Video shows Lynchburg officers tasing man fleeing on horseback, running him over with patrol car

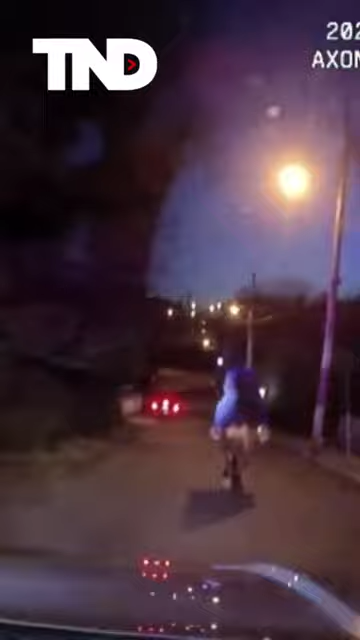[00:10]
headed down 15th Street, passing Jackson. Down 15, now I'll be able to get him. Passing 15 to Polk, and he's just falling off his horse.